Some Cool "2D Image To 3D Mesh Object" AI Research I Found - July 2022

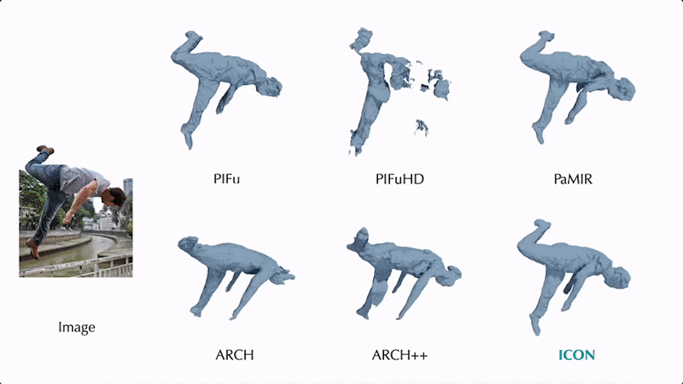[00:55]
there were nowhere near Icon's level of accuracy in producing 3D mesh of a body.
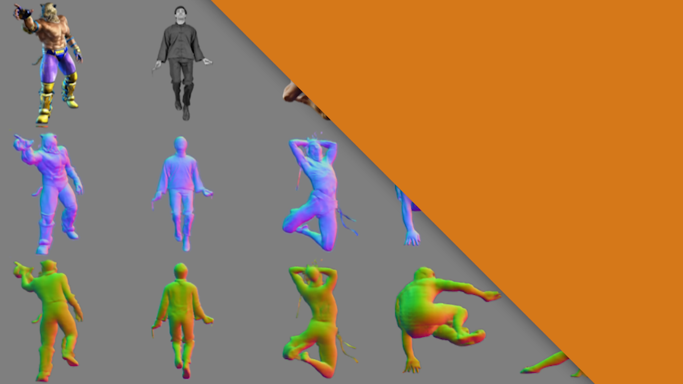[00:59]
In the official demo, they also showed how well it performed on in the wild data.
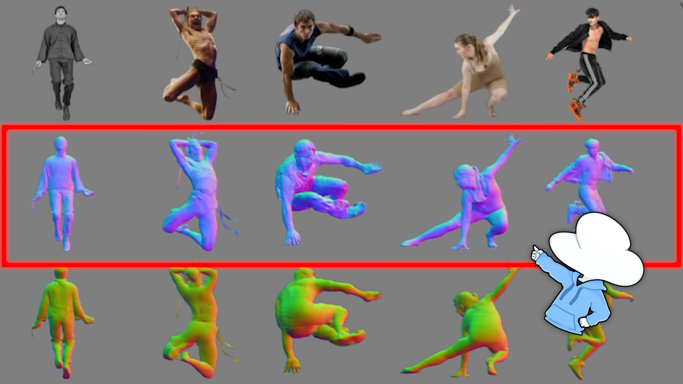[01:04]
The blue side is the side where the person's body is visible to us, while the green and red side is the side not shown to us or the AI, meaning these parts are completely guessed by the AI which makes it incredibly impressive for its accurate estimation of the human body.
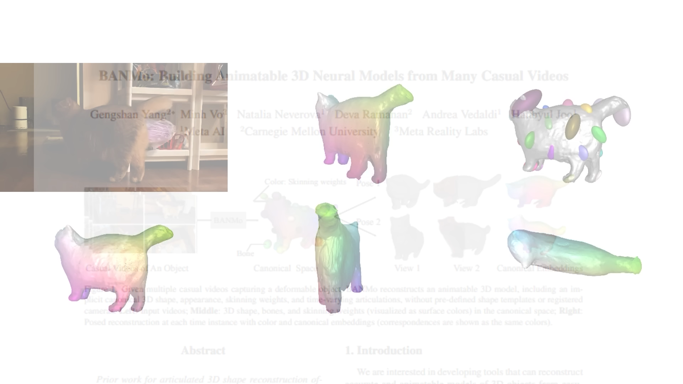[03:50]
And yes, as you can see, it is an AI model generator for animals.
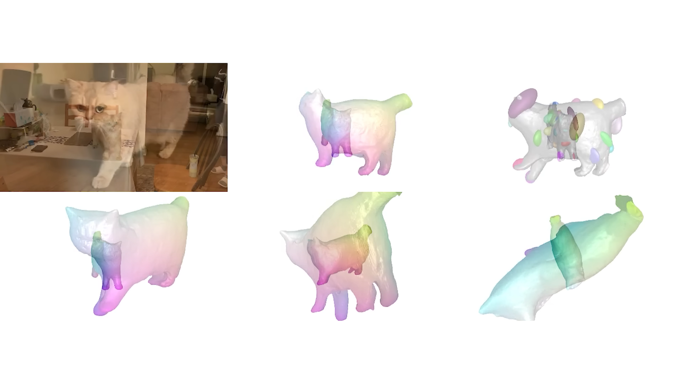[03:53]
It turns any cat videos into a cute blob of 3D model and works greatly even if you view it from different directions.
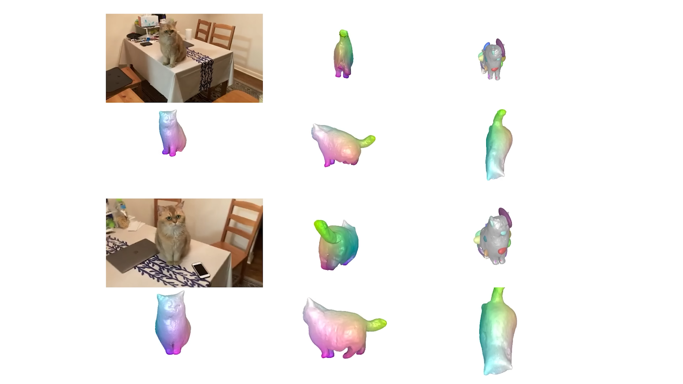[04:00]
And this is not limited to cats only.
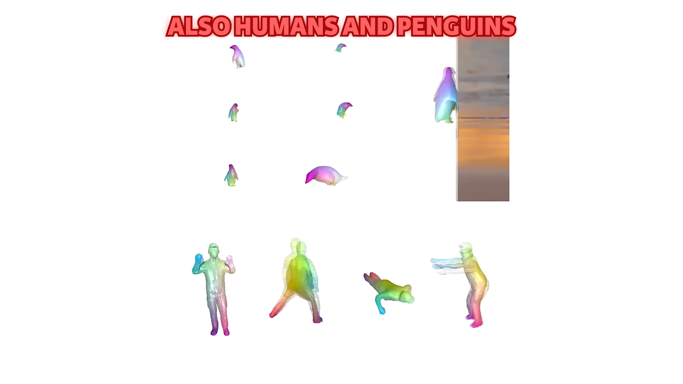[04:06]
It is a semi-generalizable model that works on dogs too, and even humans.
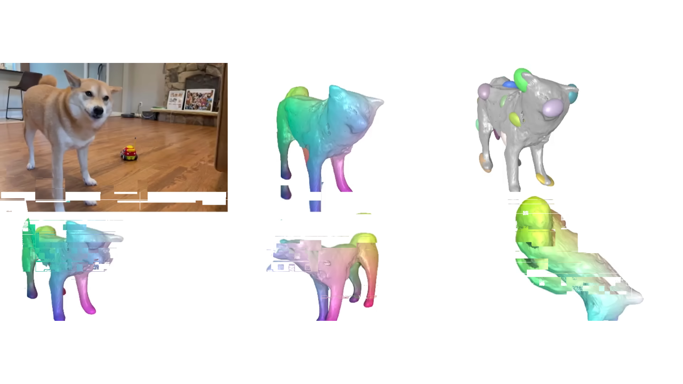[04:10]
In this demo, you can see that the 3D model accurately copies the movements of the Shiba.